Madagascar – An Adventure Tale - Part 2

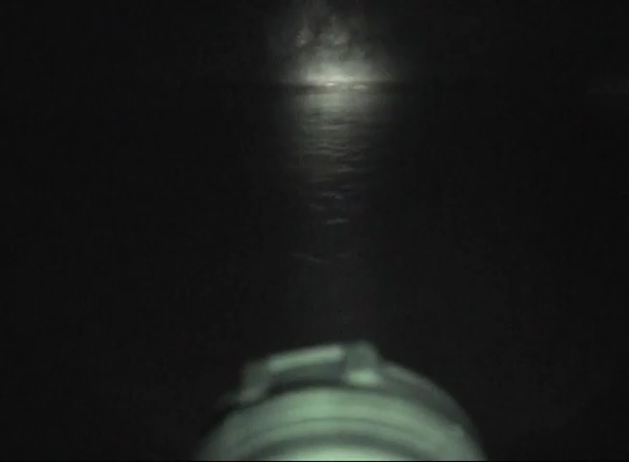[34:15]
Our lights scan every which direction, always on the lookout for glowing eyes.
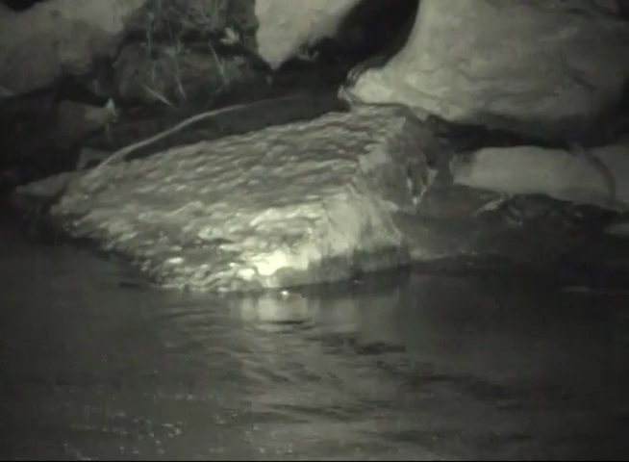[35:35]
A small croc holds his nose just out of the water.
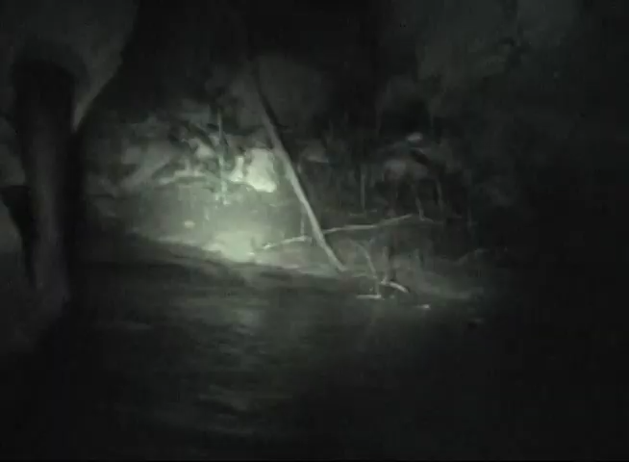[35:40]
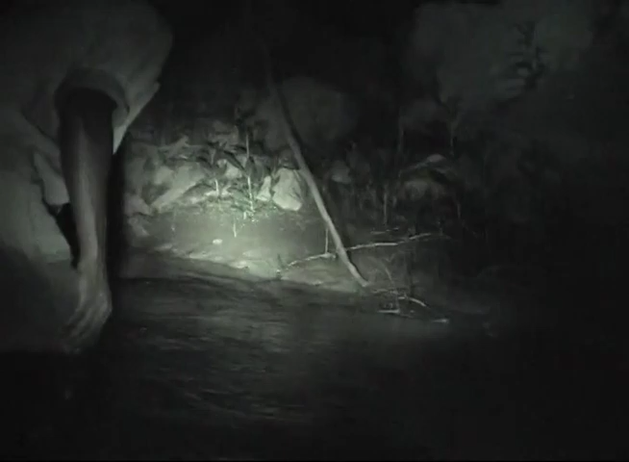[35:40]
But even a small croc can land a big bite. He slips away.
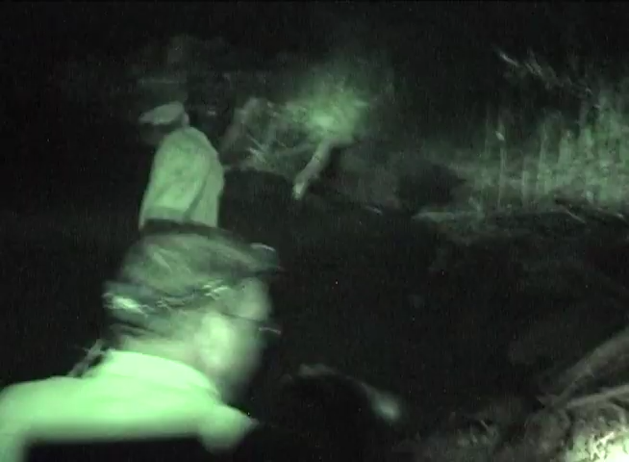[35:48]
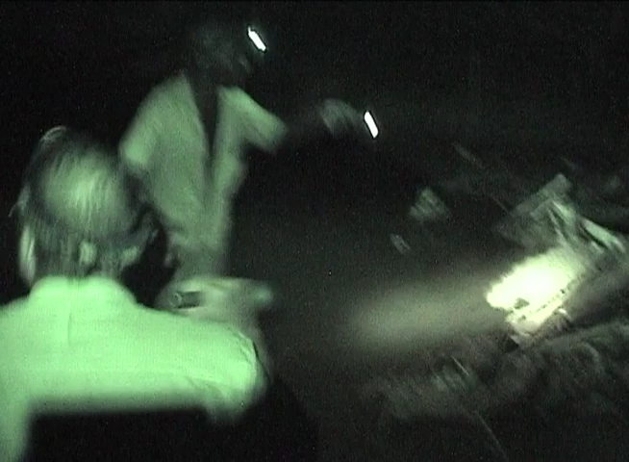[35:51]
We search and search, but no crocs.